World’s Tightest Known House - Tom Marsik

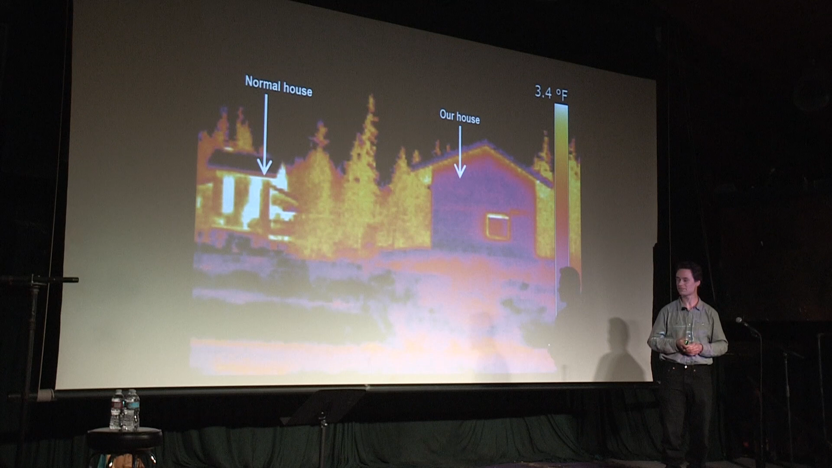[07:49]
The darker color means less heat loss. As you can see, our house has significantly less heat loss than a normal house.